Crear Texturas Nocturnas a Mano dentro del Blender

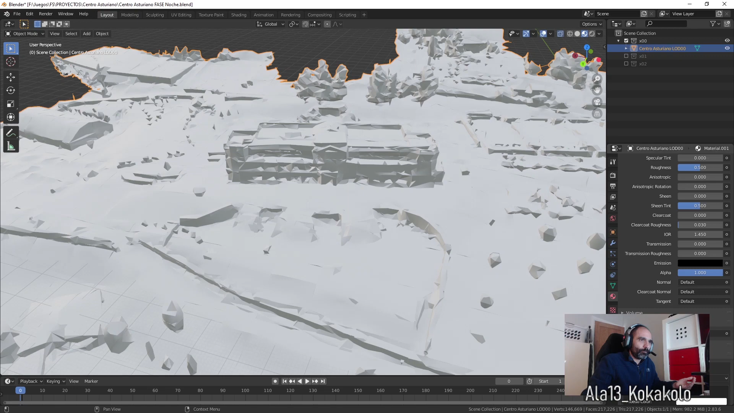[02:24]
Entonces vamos a activarlo como si fuéramos a meter una textura nocturna, ¿vale? Que no tenemos, por cierto, no la tenemos, solo tenemos la diurna. Le metemos el estándar, ¿vale? Se nos pone blanco porque las quita todas. Vamos a meterle el albedo, que es la textura nocturna, perdón, diurna, centro asturiano, cerca.
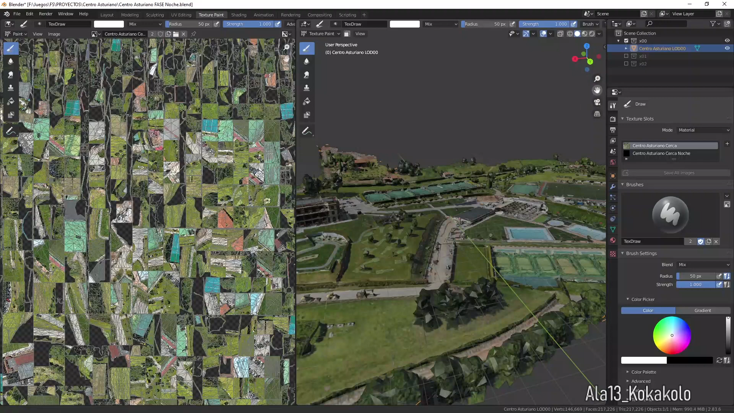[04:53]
Y ahora, en este menú de la derecha, podemos seleccionar qué textura queremos tocar. Y pintar directamente sobre ella.
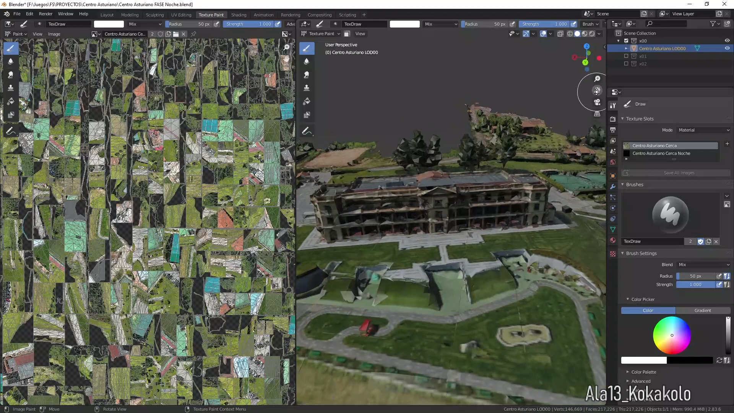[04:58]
Entonces, lo que voy a hacer aquí es seleccionar Centro Asturiano cerca noche. Se me pone negra.
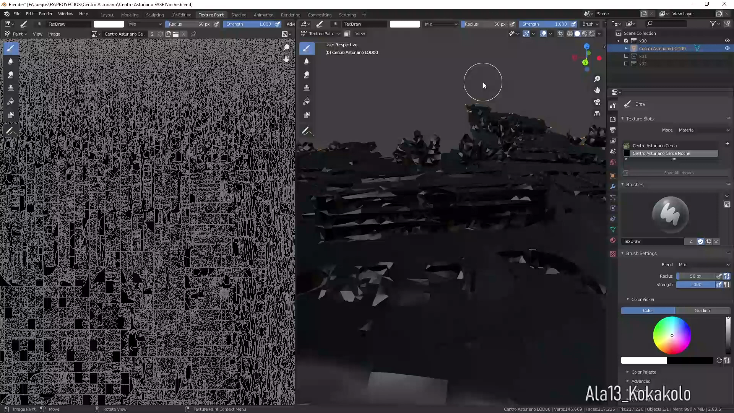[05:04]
Pero, pero, y esto es lo interesante, si doy a este botón para que me pinte
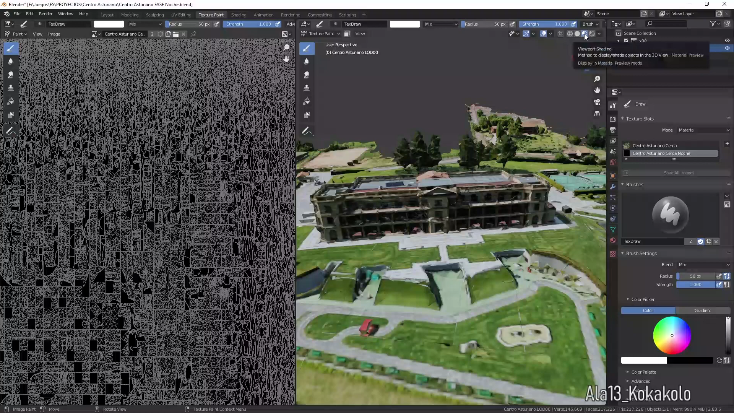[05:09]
las texturas del shading, sigo teniendo activa la negra,
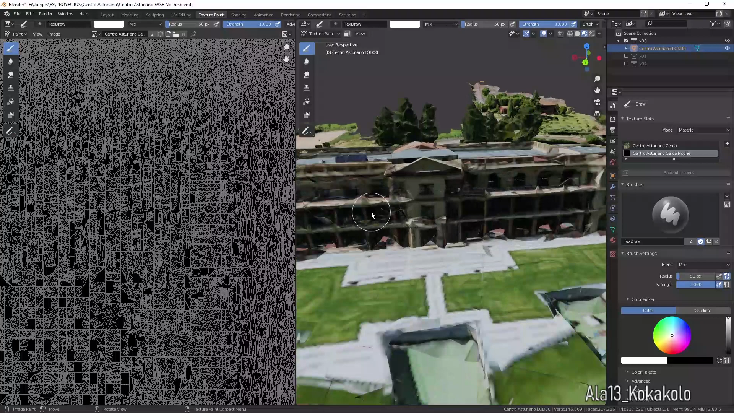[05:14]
pero estoy viendo las texturas, las dos juntas. Con lo cual, lo que puedo hacer ahora es venir, cambiar aquí el color, por ejemplo, a un amarillo. Y pintar, con el botón del mouse, las ventanas del color que yo quiero. No estoy pintando en esta textura diurna. Estoy pintando la nocturna que acabo de crear.
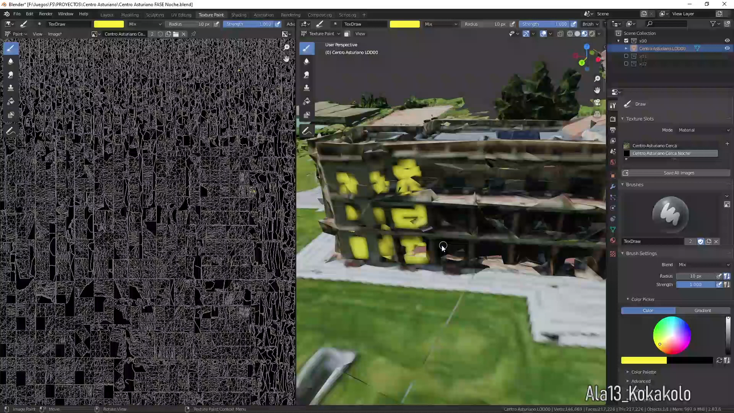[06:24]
Porque, claro, pinta las capas, pinta encima de la malla, que es una malla que está hecha como el culo. Porque, más que nada, porque Google tampoco hizo sus mallas. Le doy un poco, lo borro un poquito. Hizo sus mallas para que... Para esto. Las hizo...
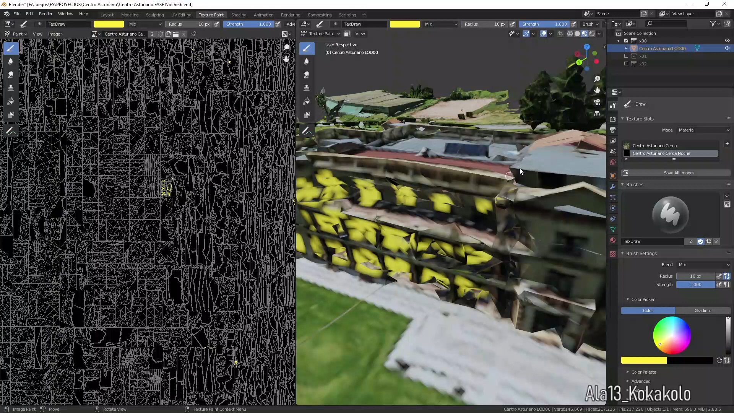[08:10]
Luego tenemos aquí Strength, el radio. Esto es para la presión. Como es que tengo un pincel, pero no lo estoy usando ahora.
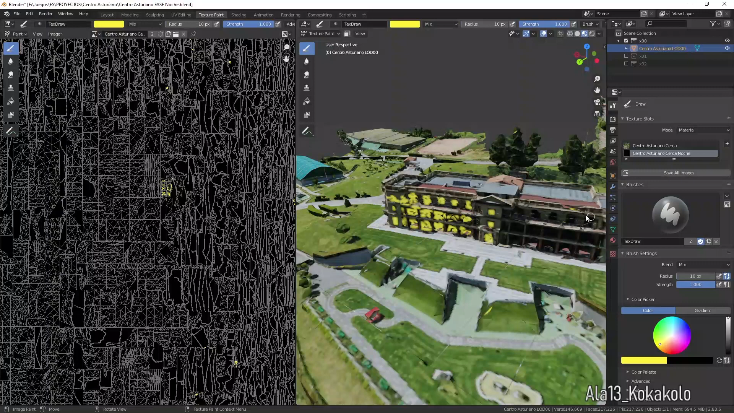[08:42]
Y luego una vez que lo trato terminado, ya os muestro. A veces pintas aquí y por algún motivo salen otra textura. A veces es que están cerca y se contaminan o algo así. Voy a ir arreglándolo un poco. Es la primera vez que hago esto, ¿eh? He hecho una prueba antes de emitir el vídeo. Pero lo descubrí viendo otro vídeo sobre cómo editar...
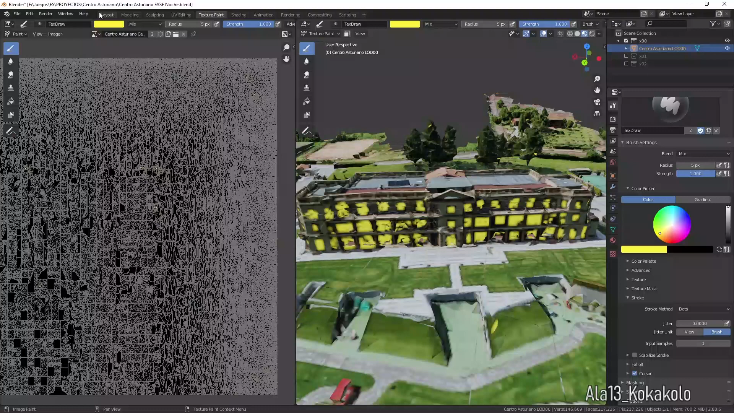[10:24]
Es el color aquí. Pero ahora en el emisive. Que lo teníamos a tope. Se lo bajamos.